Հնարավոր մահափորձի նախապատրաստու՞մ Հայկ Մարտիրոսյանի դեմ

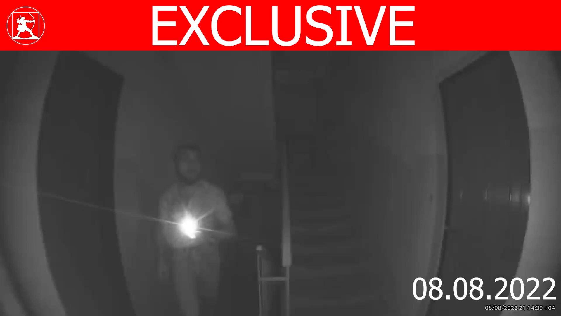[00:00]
Սույն թվականի օգոստոսի 8-ին և 15-ին յոթորյա ժամանակային միջակայքով երկ ու տարբեր անձինք ուշ կիշերվա ժամերին խիստ կասկածելի գործողություններ են կատարել
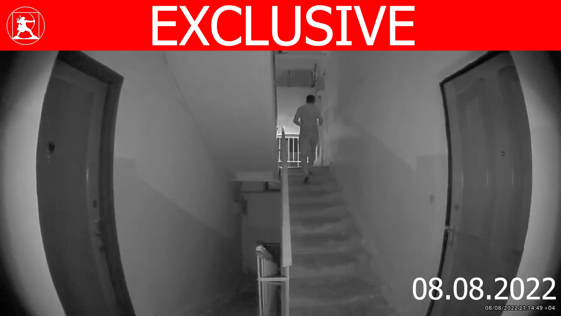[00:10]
բևերի խորշթի անդամ Հայք Մարդիրոսյանի երևա� բնակարանի շկամութկի հարթակում։ Կիշերային տեսողականության համակարքով հայգեցած ոչ հեշտորեն տեսանելի գրահելի տեսախըցիկը վիկսել այդ գործողությունների առանձին դրվագները։ Եշկու տարբեր որերի, եշկու տարբեր անձանց կողմից մի և նույն վայրում հենցպևերի խորրթի անդամի շկամութկում, նրադրան արջև նման ուշ ժամի գործողությունները տրամաբան որեն չեն կարող պատահականություն լինել Անձանցից որև է մեկը մուտքի բնակիչ չէ,